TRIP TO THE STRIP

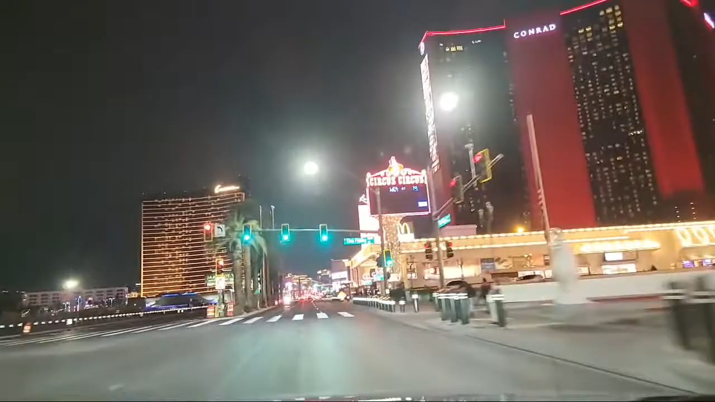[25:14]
This is my city! Tong Resort World! This is the Resort World ng Las Vegas. Kagayang Resort World dyan sa Manila. Yeah, I think mas malaki to. Mm-hmm. Yeah. Ayan, tanda mo nyo yan, Angkor! Diba?
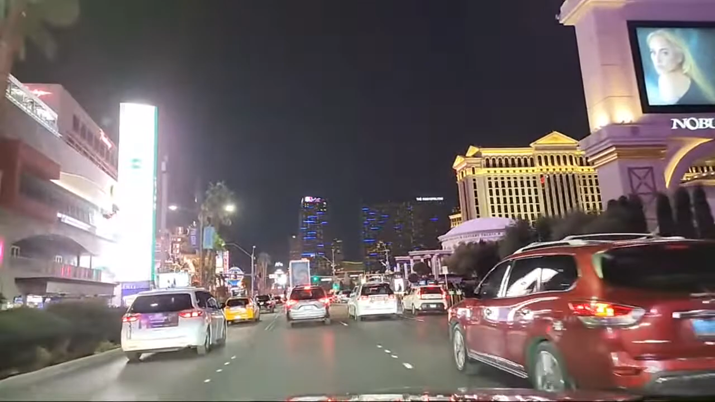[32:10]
Oh, yeah. Tama. Baka hindi nyo na kailangan magluto, may pambili na kayo. Aha. Na ano. Ayan, nakita nyo sa kanan yung Gordon Ramsay. Yung Hell's Kitchen. Yung Gordon. Hell's Kitchen Show. Ayan,
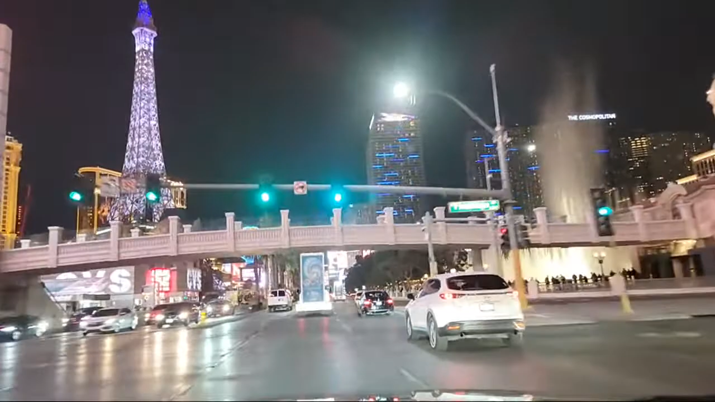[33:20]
Ayan, sa kaliwa, sa kanan, nandiyan yung dancing water.
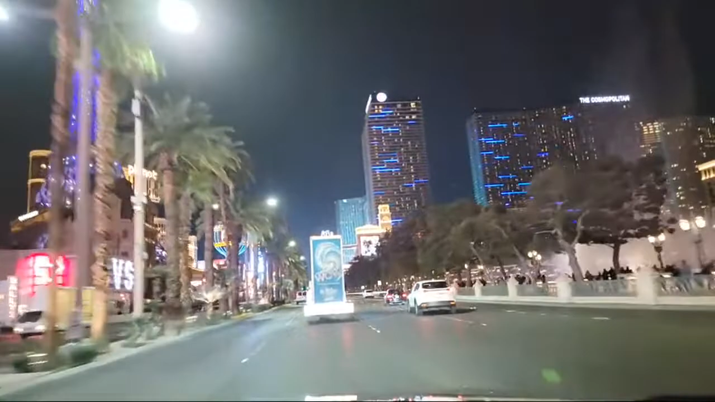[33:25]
Yung dancing fountain. Tamang-tama. Ayan, nasa Venetian yan. Nasa Venetian. Ah, Bellagio pala. Bellagio. Sa Bellagio yung ano, dancing fountain.
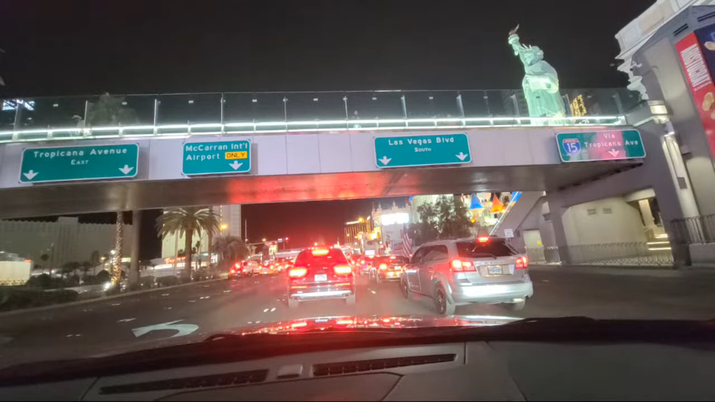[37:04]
Yeah, yun ang Mandalay Bay. Diyan nag-stay si Pacquiao. Ang ano naman si Kawawa, parang kawawa. Sino? Kawawa. Si Terity. Terity Doy. Man, Terity Doy. Sana po manalo po ako pang regalo sa pamangkin ko. Hanggatan. Sana po manalo pang regalo. Maganda pala ito, no?
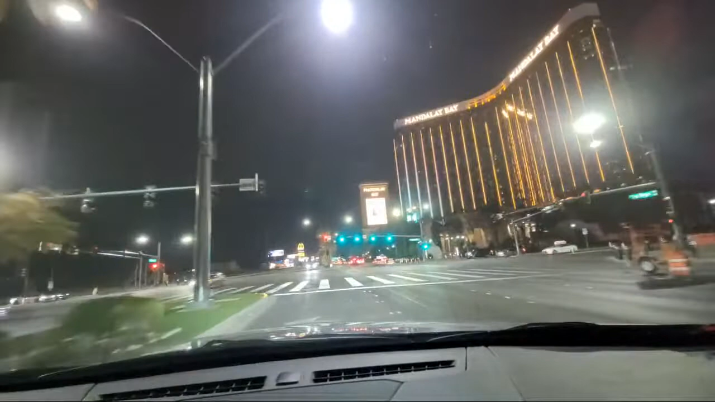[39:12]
Ano lang pa dito? Wala kang ano, left turn only here. Left turn only. Pwede ka na, tapos mag-U-turn ka dito. Left turn only. Take right here, baby. So... Marilyn Versosa, stay safe po. Thank you.
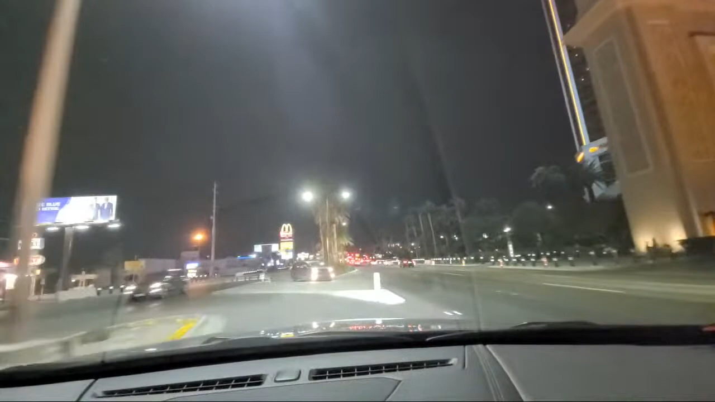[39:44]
U-turn. Pabalik na. Ayan, pag U-turn yung may yung building na may green, the green, yan yung MGM, that's yung where. Green Hotel, yan ang MGM. Sa kanan, ayan. Yung kung saan palaging may laban si Pacquiao. Ayan, nandyan din ang airport sa tabi.
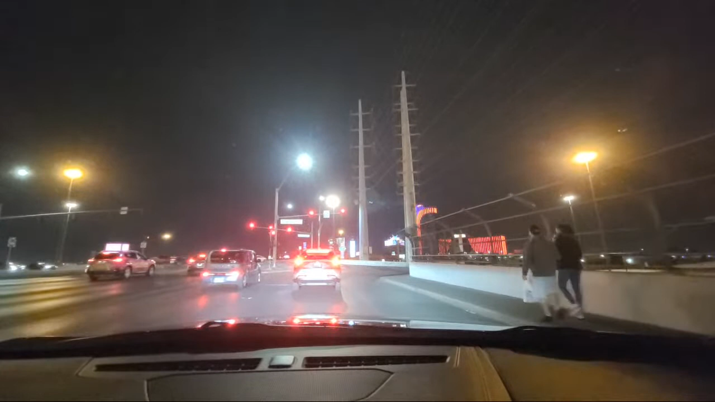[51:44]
Yeah. 1 hour? Tagal din pala, daldal ako ng daldal. Yeah. Ganun na ako kadaldal. Pagkain mo na yung nasa harapan, maandar pa tayo. Uh-huh. Ayan, nakita nyo yung sa harapan, yan yung Rio Hotel. Tsaka yung Palm. Oh, magtatanong na ako. Oh, magtatanong na. Oh, magtatanong na. Magtatanong na. Oh, kahit gutom, kahit gino. Oh, yan ang ano. Hindi, yung gutom ang magtatanong.